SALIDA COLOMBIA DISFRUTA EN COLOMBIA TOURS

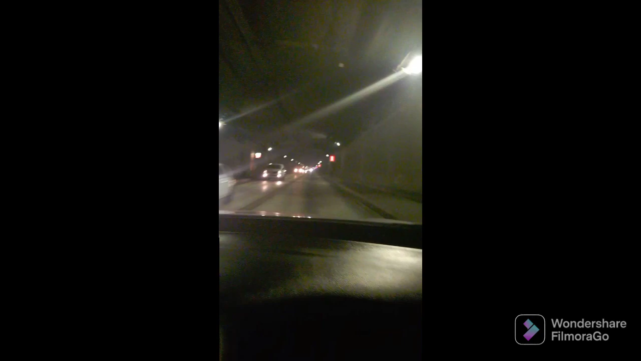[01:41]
Exige límites altos y bajos de velocidad y distancia entre cada vehículo. Así funciona. Prevención de dióxido de carbono, salidas de emergencia, de todo un poquito, mírenlo ahí, distancia, mírenlo ahí, aquí.
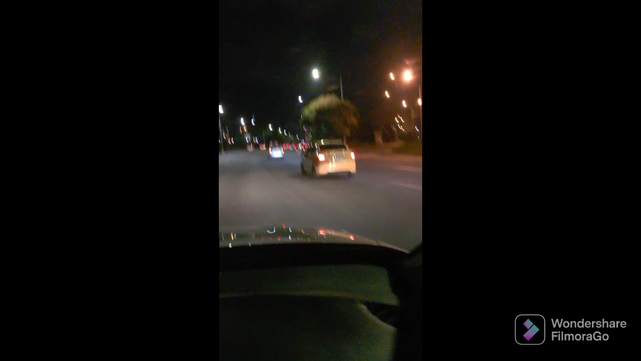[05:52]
Seguimos por acá. Mírenlo ahí, señores, como si fuera Marte. Mírenlo ahí. Huevo de luces, como si fuera Navidad. Uy. ¿Con quién estoy? Ya me acordé. Borracho desde el viernes. Colombia en vivo. Estoy bien.